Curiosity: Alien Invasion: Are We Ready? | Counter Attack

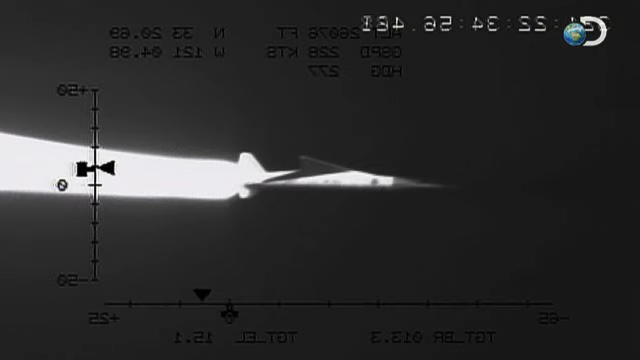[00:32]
That'll be a supersonic. We do have the capability of firing missiles at such a spacecraft. Time to impact. 20 seconds.